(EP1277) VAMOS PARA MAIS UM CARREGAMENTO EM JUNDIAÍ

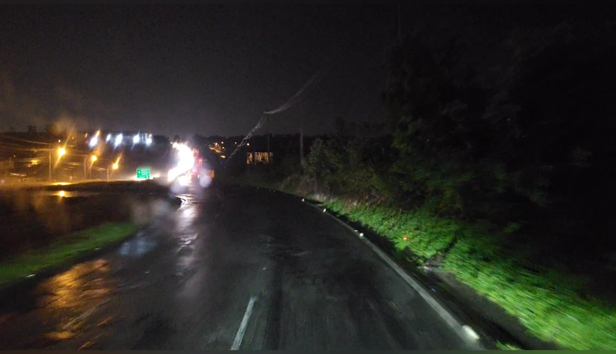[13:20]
Aliás, será que tem muito trânsito para chegar onde eu vou carregar? É 9h30, temperatura 21 graus, pessoal. Noite de segunda-feira. Noite de segunda-feira. Noite chuvosa.